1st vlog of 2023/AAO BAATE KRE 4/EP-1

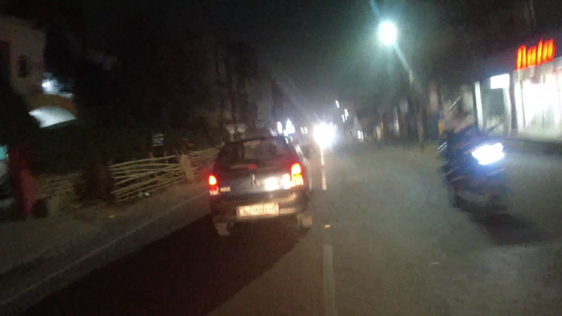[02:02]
और मैं बस आज बक्चूदी करने वालो हूं आज मैं निकला था साम में शे साथ बचे कुछ थोड़ी बहुत काम थी तो मैं बस जाते वक्त ऐसा कैमरा को टिक कर
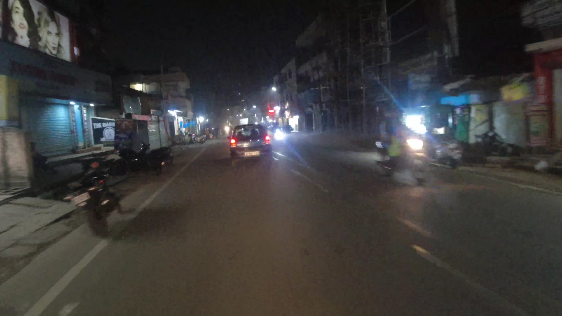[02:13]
लिया कि भाई आज कुछ तो अपलोड कर लेंगे तो उमील है आज या फिर कल सुबा तक मैं ये वीडियो अ सबसे पहले मतलब बहुत लेट से आप लोग मैं सविश्च कर रहा हूं नवर्स की हर्दिक शुब कामना है हम जो हैं अभी लालपूर से फिरालल चौक वाले रूड में हैं हमारी जस्टा के सिंडेविटा हॉस्पिटल है